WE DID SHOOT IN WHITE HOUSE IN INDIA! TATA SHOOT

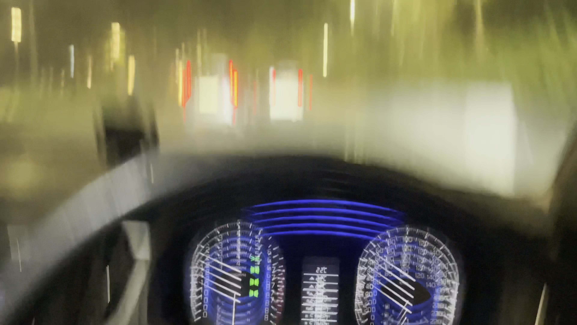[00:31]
खाली रोड फिर भी हम 50-60 पे चलते हैं। 4:30 का टाइम, 4:15 पहुंच गए।
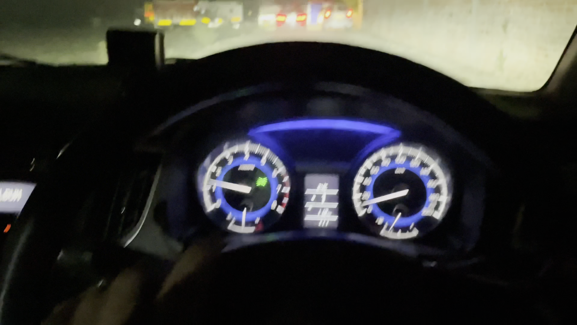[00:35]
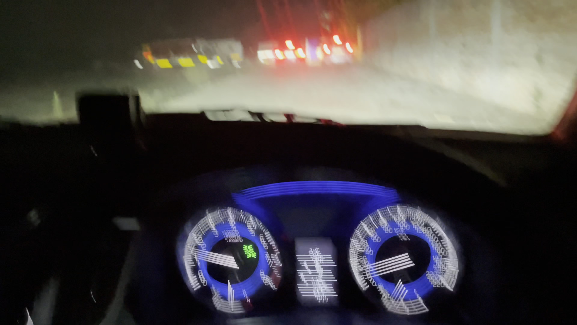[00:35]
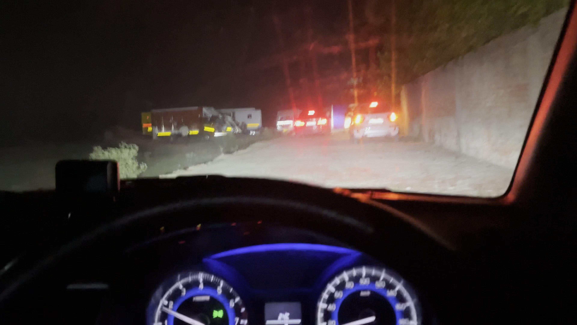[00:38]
हम ये लग रही हैं कुछ गाड़ियाँ, वैनिटी, टेम्पो बेस।